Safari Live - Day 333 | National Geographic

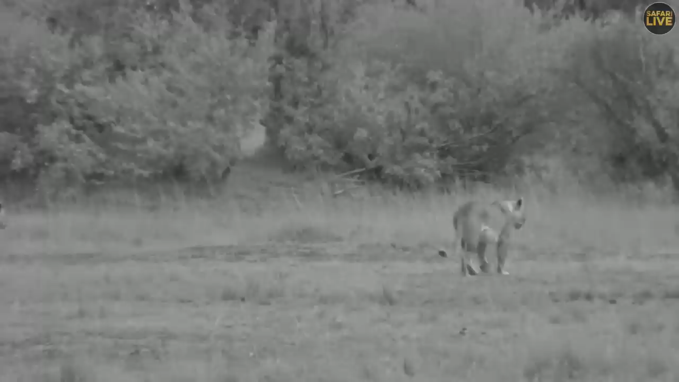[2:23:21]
Now, the lion saga is just continuing. Lionesses are coming out of everywhere. And of course, we are losing light very fast. Didn't have much of a sunset tonight because of all the clouds. But indeed, we have gone on to IR, infrared, because we are losing light. And we want to keep track of all these lions because indeed, they're all up to something.
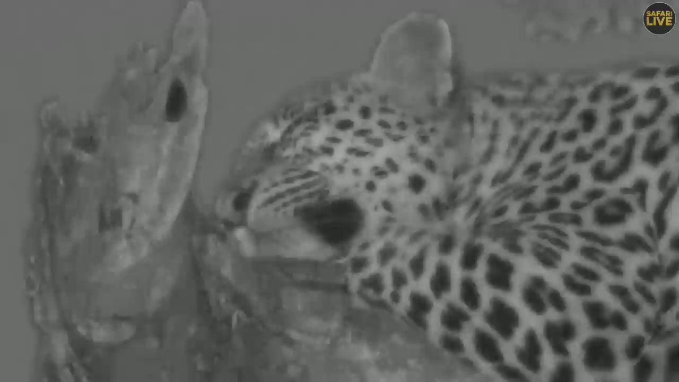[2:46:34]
special camera called an infrared camera and as you can see it's got greyish tones and it's a little bit more grainy but it gives us the advantage of viewing these animals in darker conditions without affecting them with bright lights on them so it's quite an artistic effect and it really does give us an advantage of viewing these nocturnal well these animals that are active at night
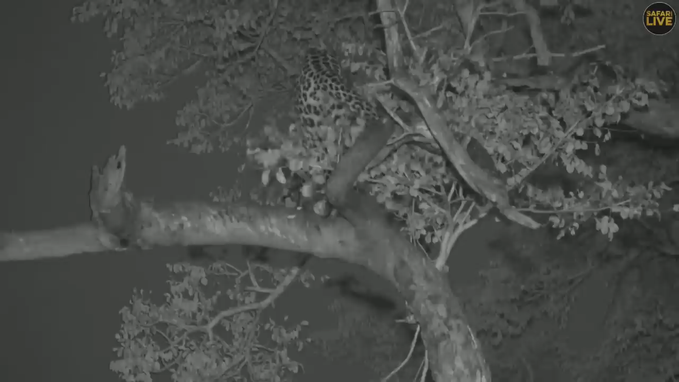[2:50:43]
this could be good and if she gets down to the next fork we might get her coming down the tree here we go have a bit of a stretch there maybe no yeah down hopefully down the right slope of the tree no hang come on come this side girl
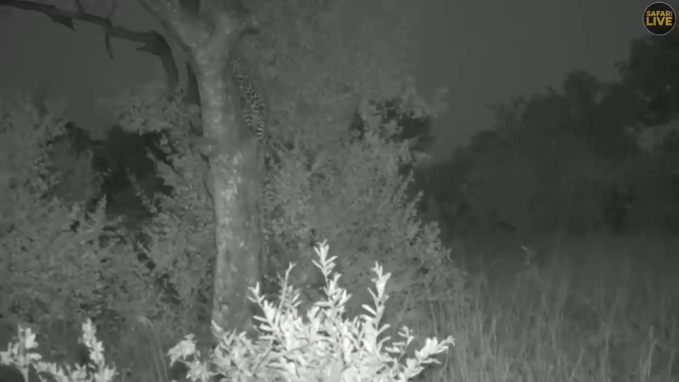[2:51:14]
yeah marking she just marked against the tree I don't know if you saw that she had her tail up and she actually marked against that tree before she moved off so there she disappears into that tall grass
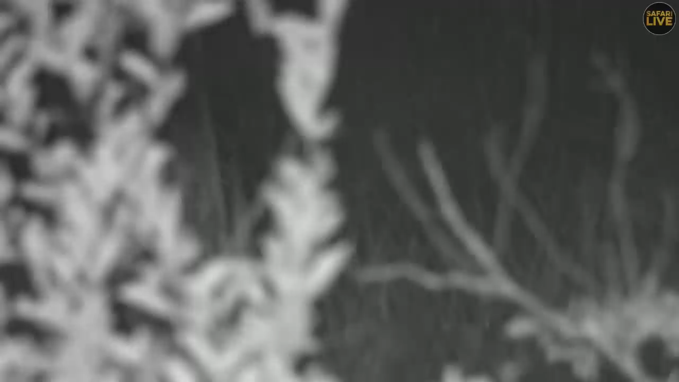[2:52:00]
see the dark patches behind the ears that's all you can really see of her now she disappears into the night
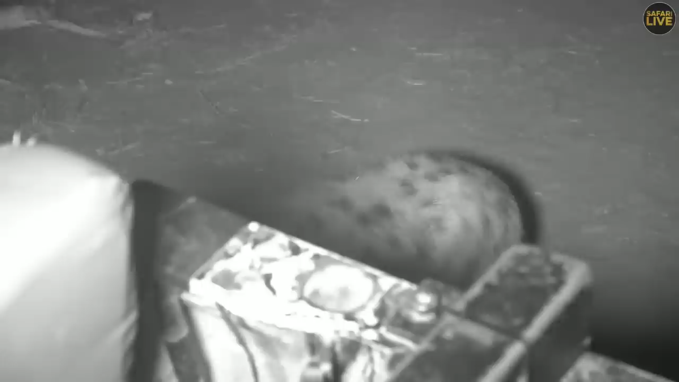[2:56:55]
yes I found myself a friend here hello cubby
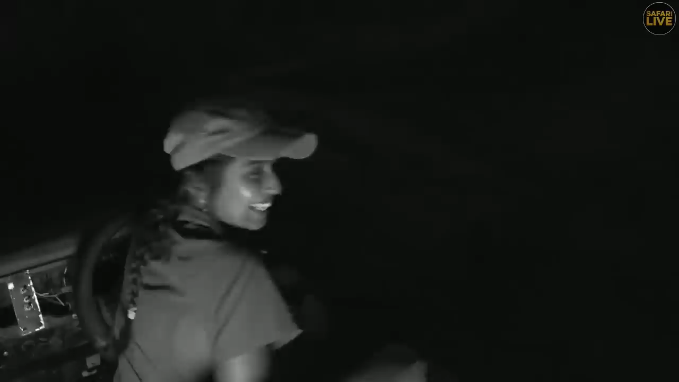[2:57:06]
so this is one of pretty cubs it's grown so much look how tall it is
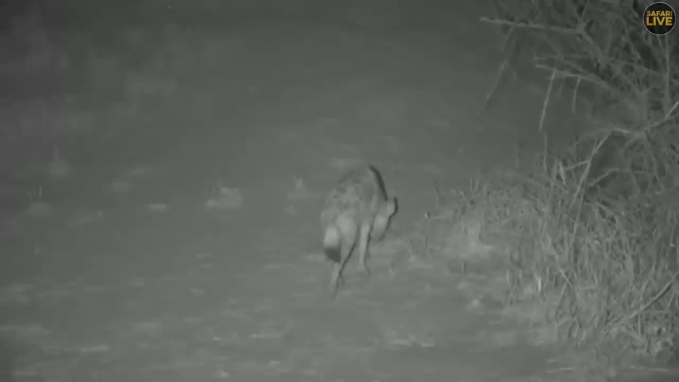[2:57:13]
very very sweet always when I come here these two pretties two and plonk must come to the car to say hello always and I love it I do love it and when I have to say to them stop it stop it
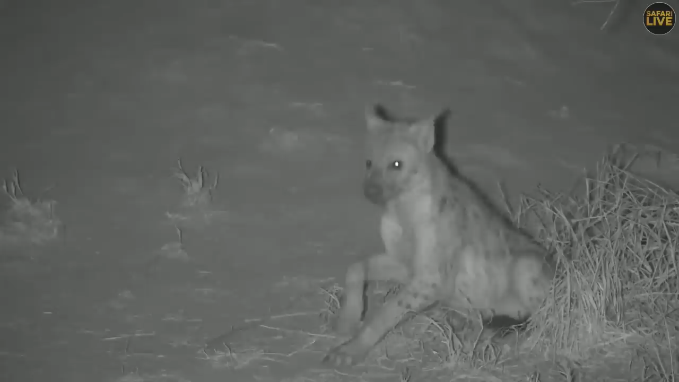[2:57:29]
I half don't want them to stop but they need to stop of course before they start chomping on tires look at that look at how grown it is and the shape of the back is just so like so like an adult Monique you'd like to know if the
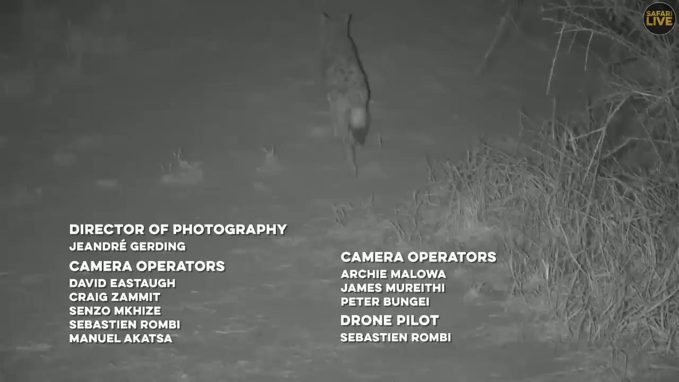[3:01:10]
as he goes back into the den yes